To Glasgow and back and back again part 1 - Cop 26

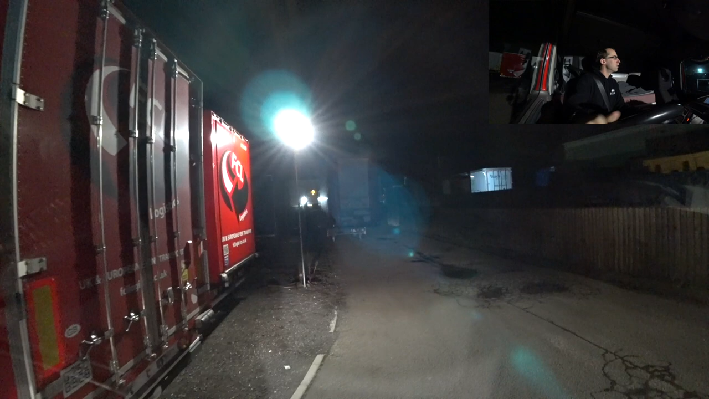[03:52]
There we go, we're clear. And, yeah, no trains.
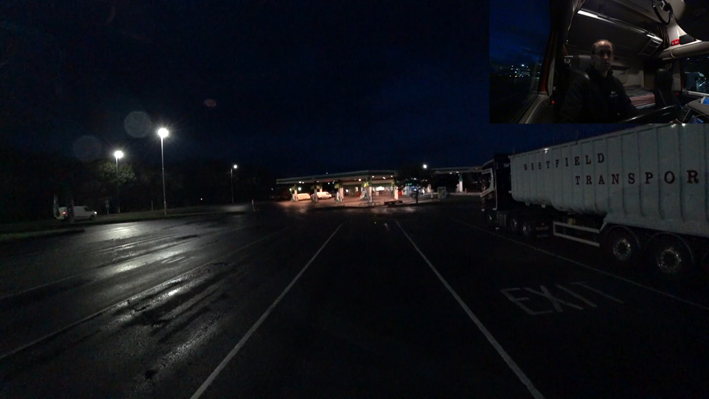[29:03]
And it's about an hour and a half. To a truck stop. And I've got 2 hours of driving. It also turns out I've got 2 hours of duty time left. How convenient. How convenient.
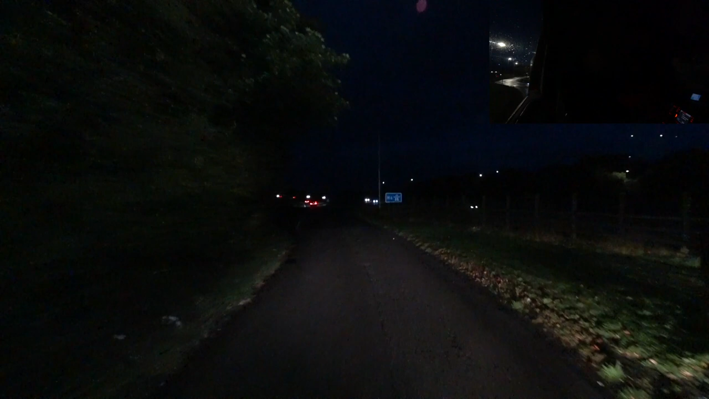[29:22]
This is the last junction of the M6. It's junction 45. And up in front. This is a very familiar looking cross. At least the sign is nice and reflective. You can't miss it. But there we go. Over the bridge. Into Scotland.
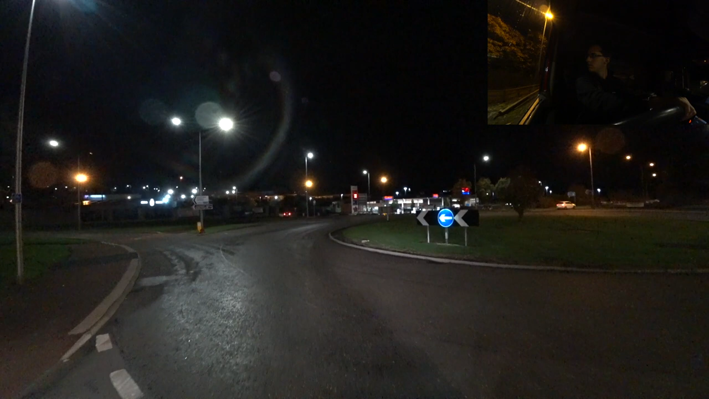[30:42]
There's no signs for the truck stop. Which is it? Second exit. Okay.
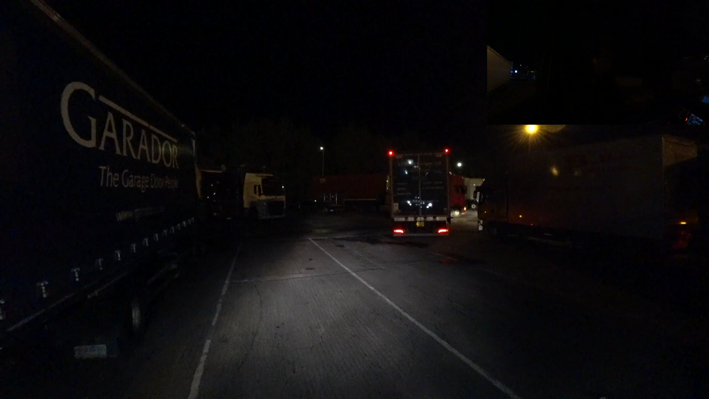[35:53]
And then having to get lined up with the fuel pumps as well. It means a bit more driving as I have to go all the way around the block again. It just makes life easier.
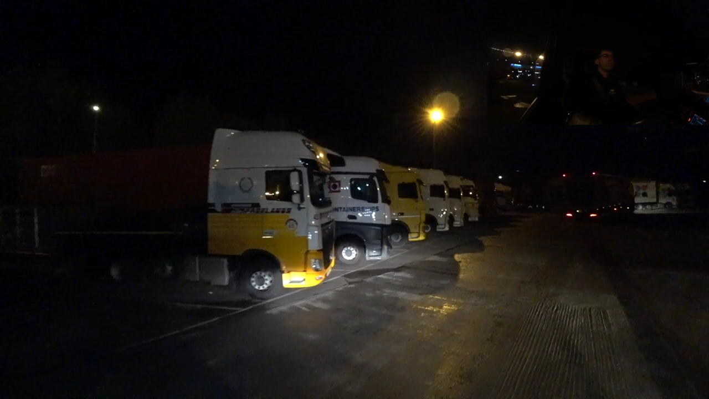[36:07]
It's very nice this place. Nice shop, restaurant.
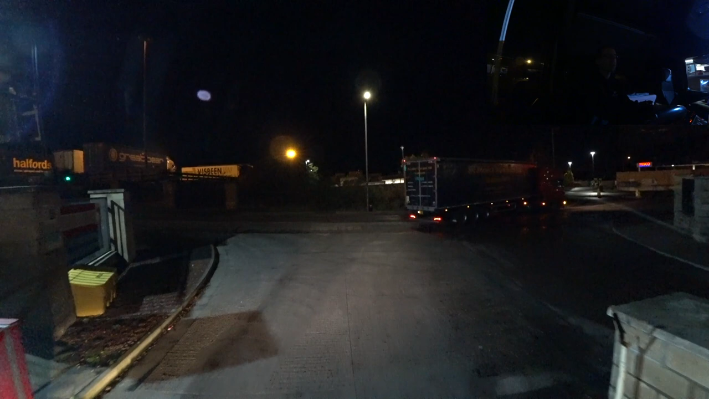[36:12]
Good showers, toilets. In a proper building, not a port-a-loo. Parking for loads of trucks.
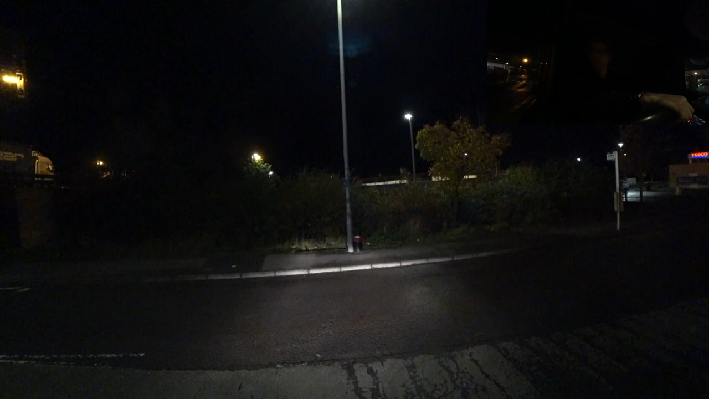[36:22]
Fuel pumps on site. Truck wash on site.
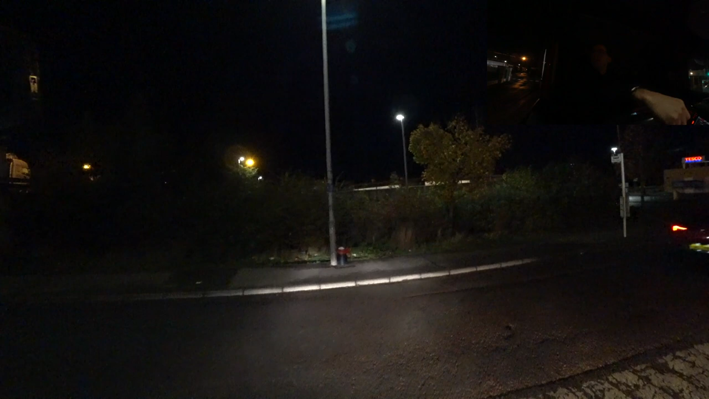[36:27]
It would be lovely if all other truck stops were like that.
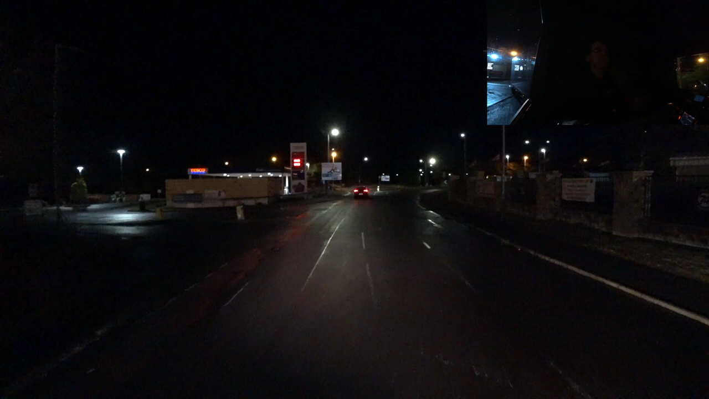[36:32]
But yeah, the quality is lacking sometimes at a few of these places. You've even got a supermarket right opposite if you need food.
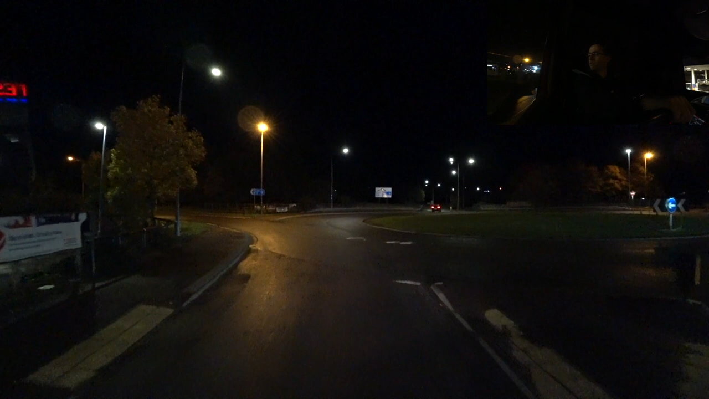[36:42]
At a reasonable price. Instead of paying motorway service prices. There we go, on the M74. Push on the last little bit. Away we go.
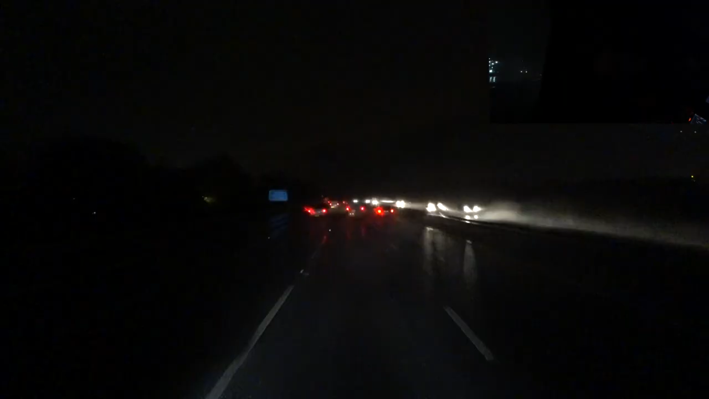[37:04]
Ah, it's a beautiful Scottish day once again. Very close to the M8. There's a lot of signs of Glasgow Airport because that's where I want to go past. I think this is the right lane. As expected, half an hour later, we are in Glasgow.
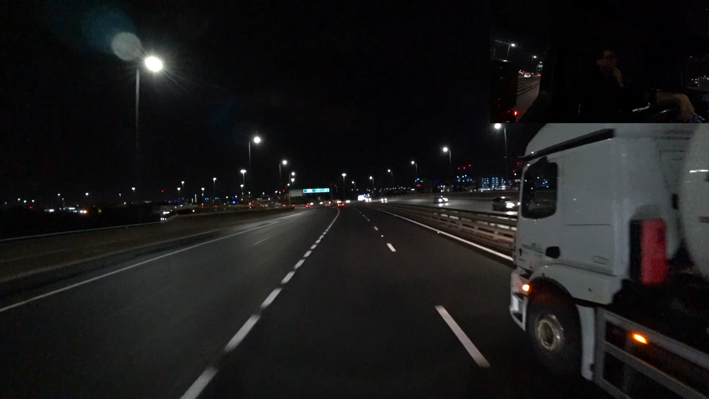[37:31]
Specifically, the SCC. It should be just right in front of us. But I don't have to be able to see it right in the dark. But it is literally in front of us somewhere there. I think I can see one of the buildings. There we go. Yeah, there it is. I can see it. It's just over there. But we can't go to it just yet. We have to go all the way out of Glasgow again.
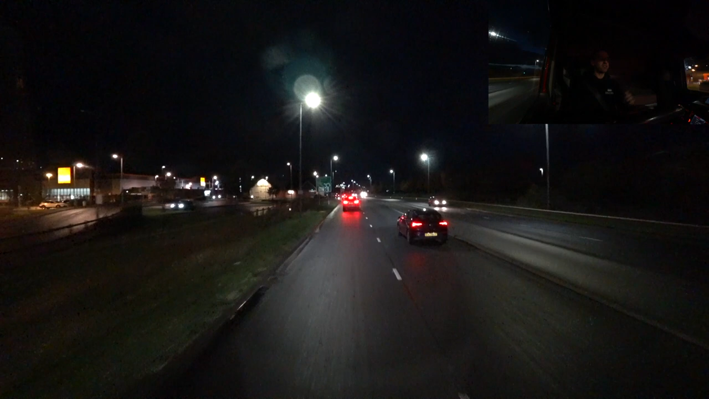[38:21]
Half an hour off, out into the middle of nowhere. To pick up what basically amounts to a ticket that says, yeah, you can go on site. And then drive all the way back again. It's quite crazy really. And somewhat hilarious. Almost here. In theory. This is where the old address pointed to. Expo. Yeah. This must be us then.
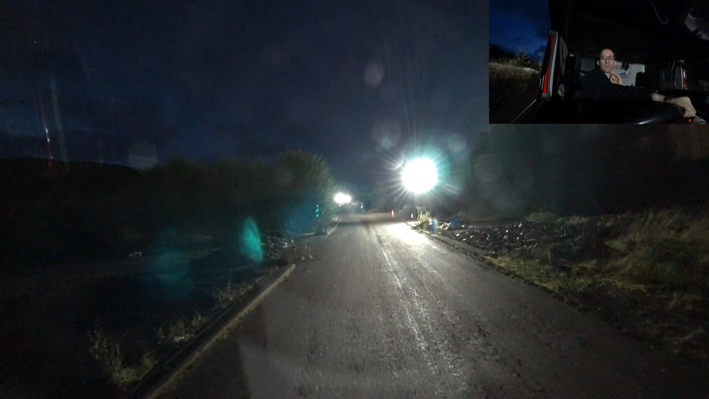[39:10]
A random bit of waste ground that sits here until they need it. The eye looks of it. It's kind of hard to see much apart from the road. I'd be blinded by all these lights.